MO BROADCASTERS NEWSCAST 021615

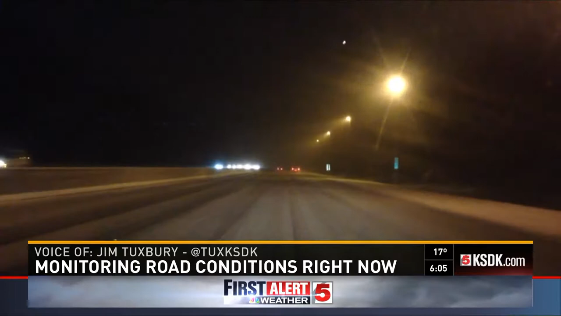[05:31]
I've been up all around the area. Highway 270 in the northern part, snowpacked but passable. That's from 255 all the way out to the Chain of Rocks Bridge. Once you head south on 255, it's a little less than snowpacked. I'd say it's just a little bit sloppy as you head all the way down to 5570. 5570 in pretty good shape. They ran the plows over there recently, so 5570 headed towards downtown. Things look really good. Right now you'll find me on I-64. I'm headed eastbound, headed towards Belleville and St.